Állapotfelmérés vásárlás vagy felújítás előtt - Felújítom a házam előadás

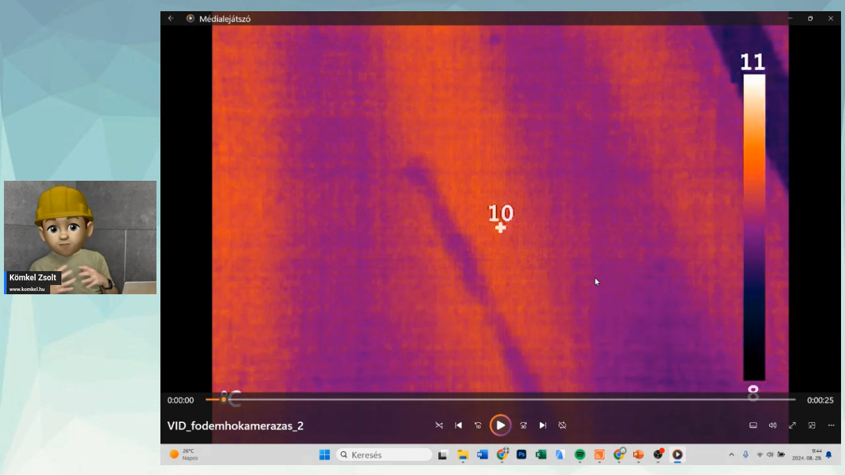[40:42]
hogy miről beszélünk, hiszen ha lépcsőt kell nyitni a két szint között, annak nagyon-nagyon komoly statikai problémája tud lenni, attól függően, hogy a födém gerendák hogy futnak, milyenek és egyebek. Itt is a hőkamera az, amelyik segített abban, hogy lássuk a nyomvonalakat. Oké, a festáva kikövetkeztethetők egy építés számára azért már a mérések alapján, de itt látszik konkrétan, és ami még nagyon fontos, hogy itt akkorák a festávok,